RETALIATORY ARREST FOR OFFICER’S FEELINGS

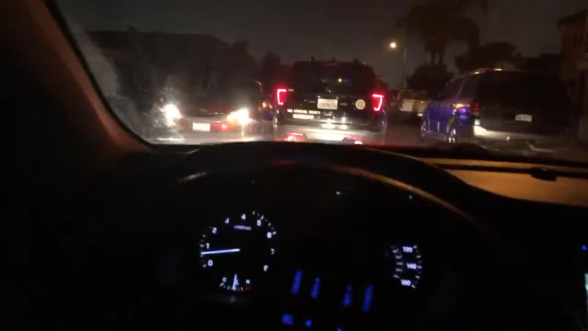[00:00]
light. Who's the guy? Security? Shot him back, dude. Shot him back. It's a cop. A cop?
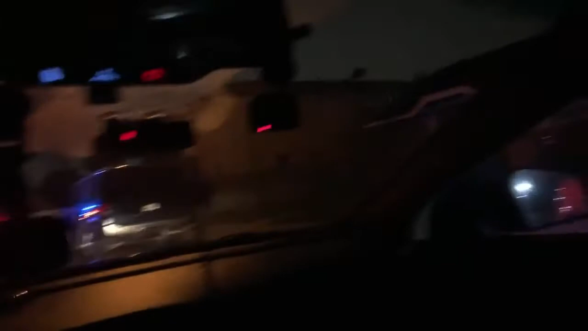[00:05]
Yep, they're coming for us, bro. Sick ass fools, man.
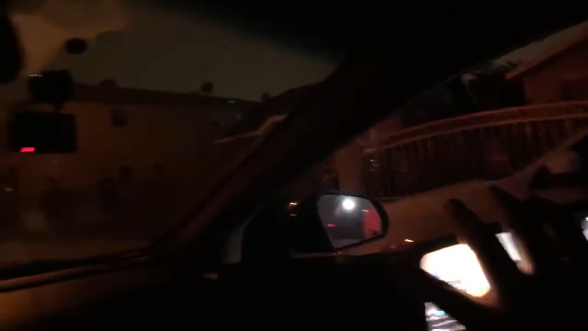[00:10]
Why are you shining the light? Dude, turn your shit off. Stop shining the light at us.